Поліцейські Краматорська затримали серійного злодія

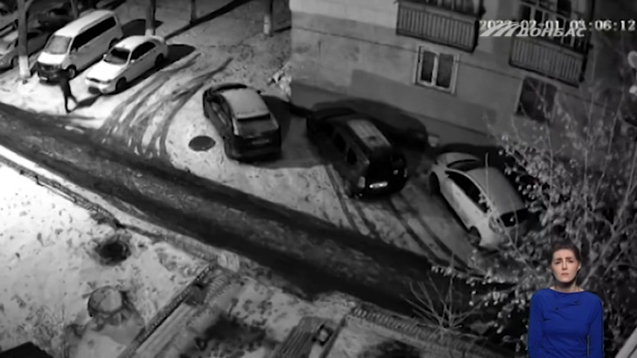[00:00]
Місцевий житель пограбував понад 10 автівок. Один з його злочинів зафіксувало відеокамерам. Чоловіка затримали, і він зізнався у всіх правопорушеннях.